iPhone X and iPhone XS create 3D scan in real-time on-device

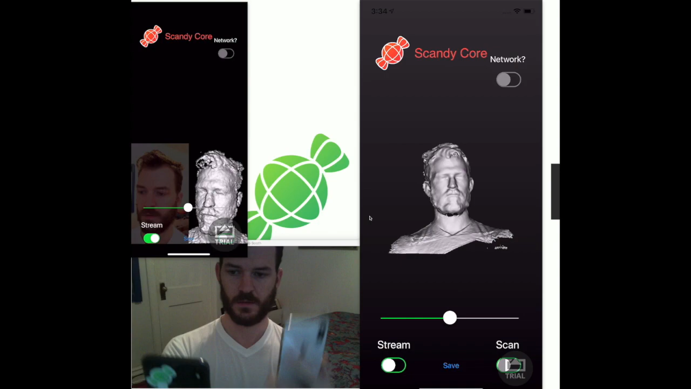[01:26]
and they are both scanning my head so we'll stop and boom that is a scan of me both sides so
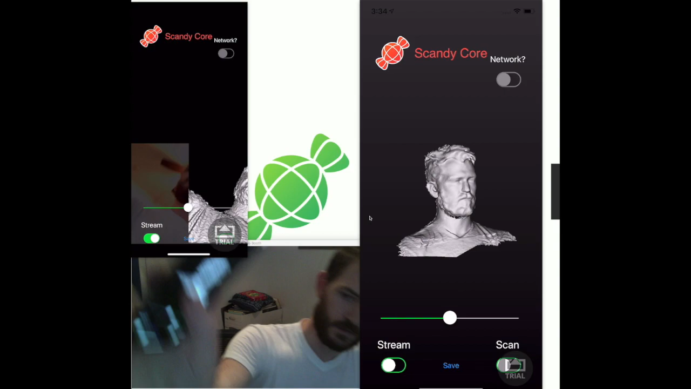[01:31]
no magic wires nothing this is all done live on these two devices